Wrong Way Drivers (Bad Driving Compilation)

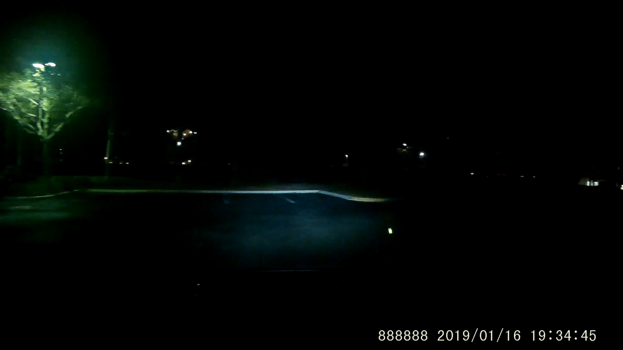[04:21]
Oh my god. That would be the wrong direction there, fella. Fucking shit.
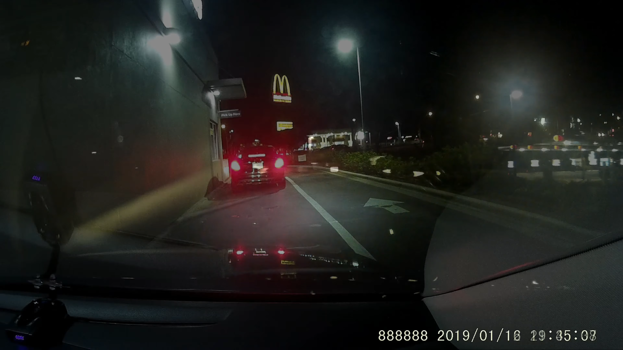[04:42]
Oh dear lord. That is not the right direction, man. Literally.
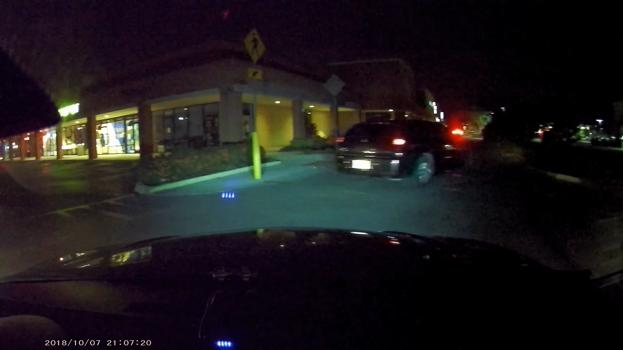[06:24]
Wrong way, you idiots! Holy shit!